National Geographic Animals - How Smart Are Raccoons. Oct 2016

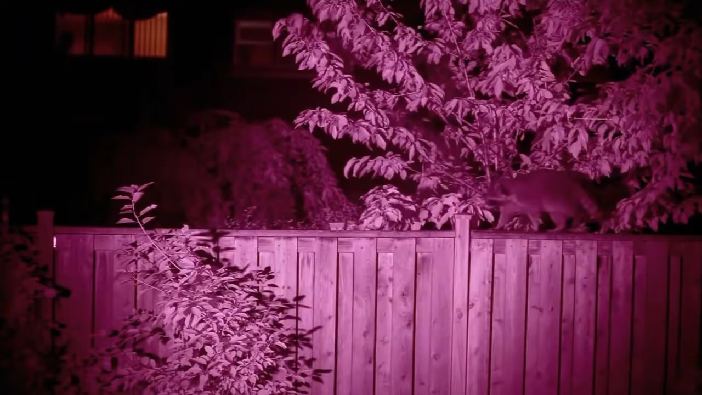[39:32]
In order to safely navigate through cities, raccoons have developed their own secret highway system.
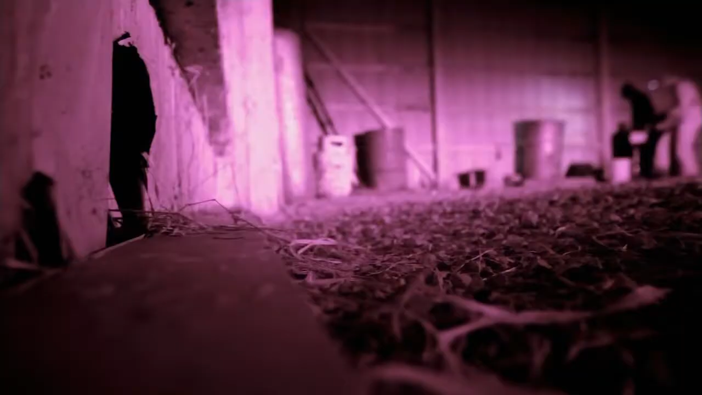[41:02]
Garrett and his team have set up feeding stations equipped with night vision cameras and timed releases of cat food.